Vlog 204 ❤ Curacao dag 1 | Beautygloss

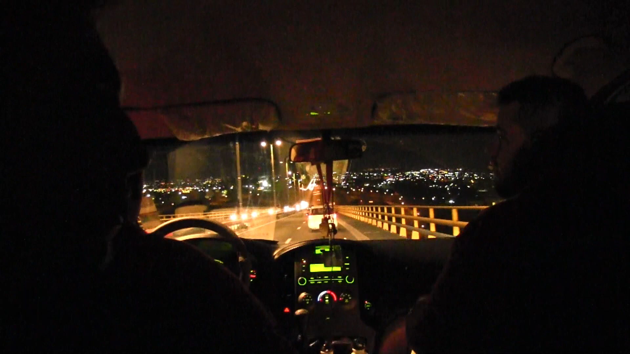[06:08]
En daarachter zit de containerhaven, Curaçao Dock Maatschappij en de olieraffinaderij.